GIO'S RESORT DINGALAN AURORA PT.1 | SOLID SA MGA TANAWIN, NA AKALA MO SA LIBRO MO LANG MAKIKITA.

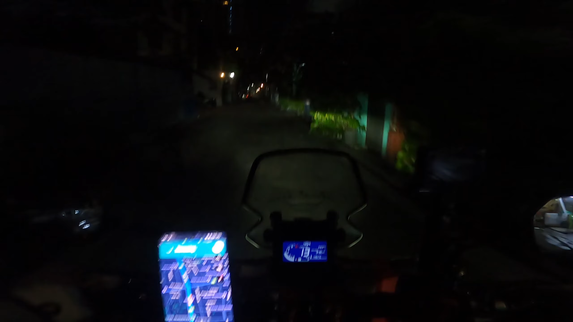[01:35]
Good morning guys! Eto, mag-ano naman tayo, mag-rides tayo papuntang Dinggalan. Yung sa YouTube lang natin nakikita, mismo pupuntahan na natin. Siyempre kasama natin si Mrs. Hello ka naman, B.
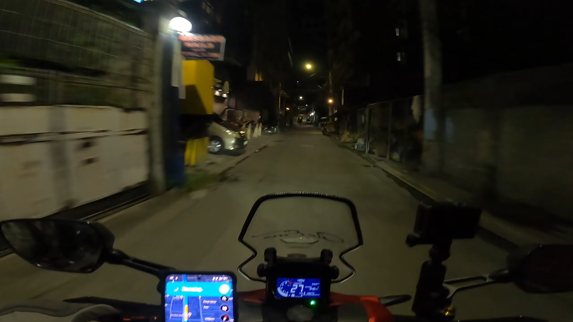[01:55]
Good morning. You know? Good morning, pero yan, medyo pa dilim-dilim pa. Mag-alas 5, dapat alas 4 alis natin eh. Pero sige, okay lang. Ang mahalaga eh, maganda yung panahon.
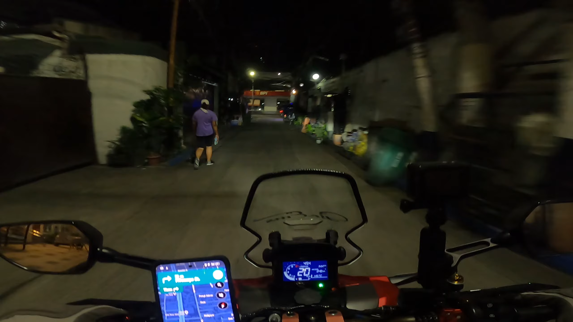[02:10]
Yun lang ang importante. Pero magpapagas muna tayo. Dahil 2 bars lang ang ating gas. Na 2 bars mo pala yan? Oo. Huling ano pa natin, eto yung nagtagaytay pa tayo. Huling gas natin, nagtagaytay pa. Nakarating na tayo. Nag-ano pa tayo? Galing ba tayo ng Antipolo?
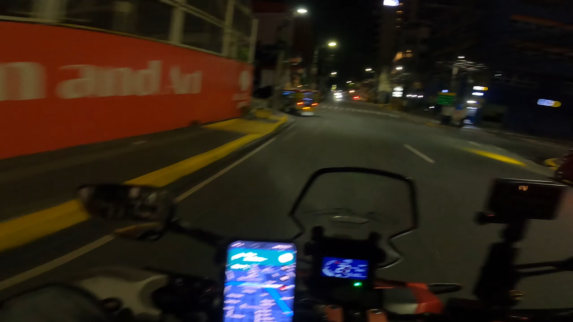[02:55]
Parang sinasabi ka na magpagas ka na. Bad. Yan, dumamig na siya. Nag-iilip.
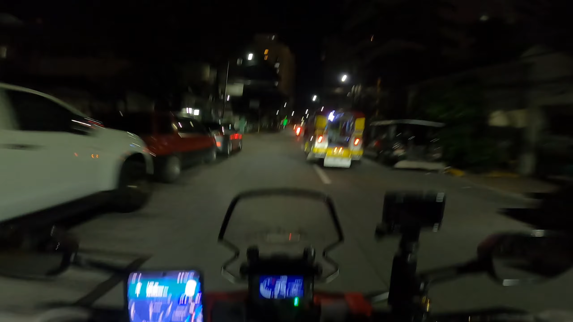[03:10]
Ikaw, okay ka na? Oo, okay naman. So dahil madilim pa yung ano, sitwasyon dito sa kalsada, update na lang ako pag medyo maliwaliwanag na. So babay na muna. Babay ka muna, bisa ka nila. See you later. Bye-bye. Bye. So what is up guys? Eto, nandito na kami sa Plaridel Bypass.